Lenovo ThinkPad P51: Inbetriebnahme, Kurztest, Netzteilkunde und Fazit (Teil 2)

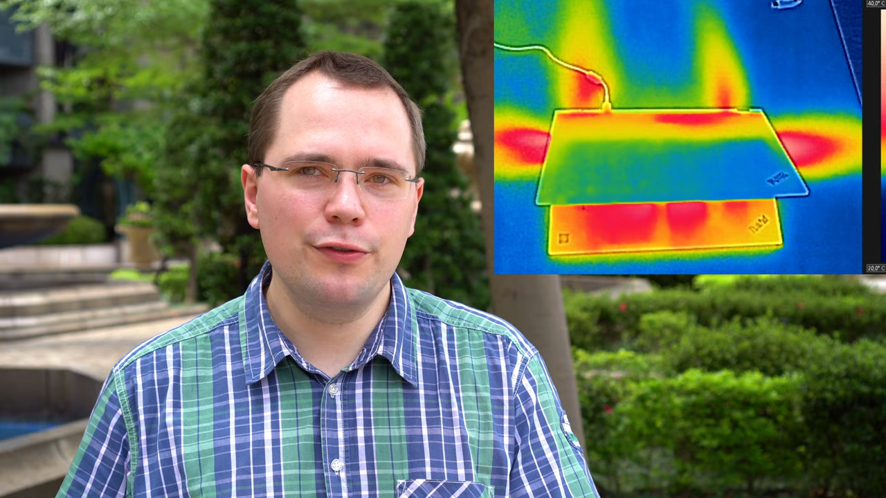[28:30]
befindet sich ein Lüfter und dazwischen ist eine lange Heatpipe. Und diese Heatpipe verbindet CPU, GPU und die beiden Lüfter. Das führt dazu, dass wenn man es jetzt im Wärmebild mal näher anschaut, die Wärme zwar nicht perfekt auf beide Lüfter aufgeteilt wird, ich habe jetzt hier in dem Beispiel nur die CPU, also auf der rechten Seite, ausgelastet. Aber man sieht schon, dass ein großer Teil der Wärme auch zum linken Lüfter mit abtransportiert wird. Und das führt wiederum dazu, dass die Lüfter nicht so schnell drehen müssen und nicht so hyperaktiv sind. Weil wenn die CPU Wärme erzeugt, dann wird erstmal die Heatpipe erwärmt, dann erwärmen sich die Kühlkörper, dann gehen die Lüfter an und strömen die Luft ab.